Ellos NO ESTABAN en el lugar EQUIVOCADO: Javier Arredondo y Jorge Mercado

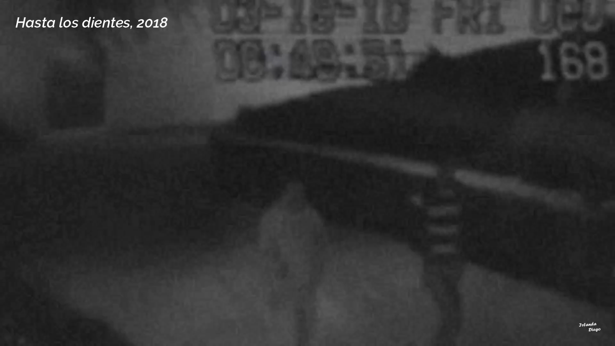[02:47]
A las 12:49 se les ve en las grabaciones de una de las cámaras de seguridad del TEC atravesando uno de los corredores que llevan a la salida,
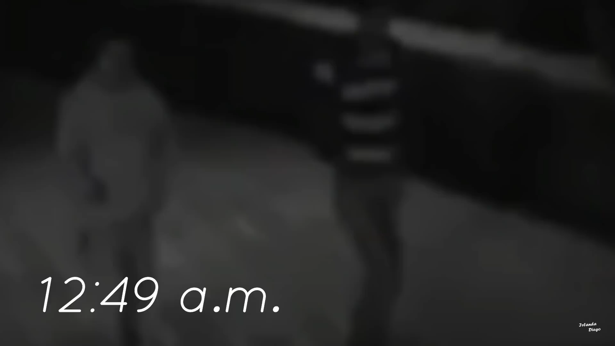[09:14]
Javier y Jorge atraviesan el corredor que lleva a la salida ubicada en el cruce de la avenida Eugenio Garzazada con la calle Luis Elizondo. A las 12:55 con 31 segundos,
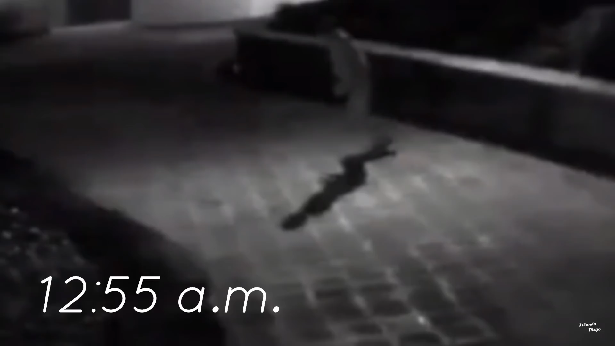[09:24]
Jorge Mercado corre en dirección contraria a la salida y solo unos segundos después se le ve regresar.
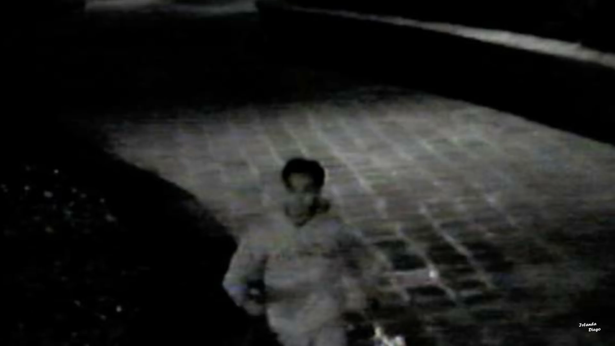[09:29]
A las 12:55 con 49 segundos, en la grabación se puede observar que cuando Jorge sale de cámara, se aprecia el rastro de una detonación.
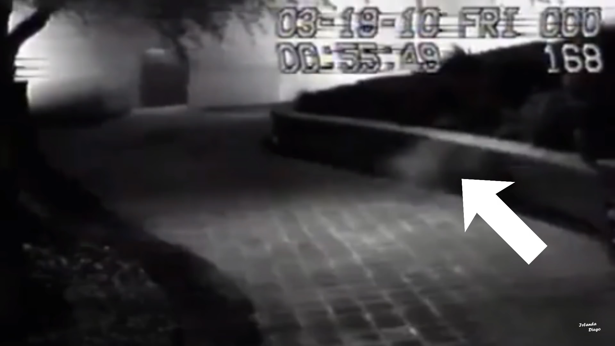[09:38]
A las 12:58 con 12 segundos, aparece en la escena un militar. Parece observar a su alrededor y se aprecia en la esquina inferior derecha un movimiento constante realizado con un objeto.
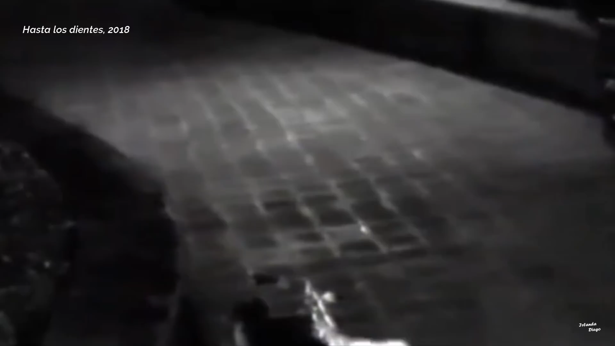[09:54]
Se infiere que este movimiento es realizado por el militar.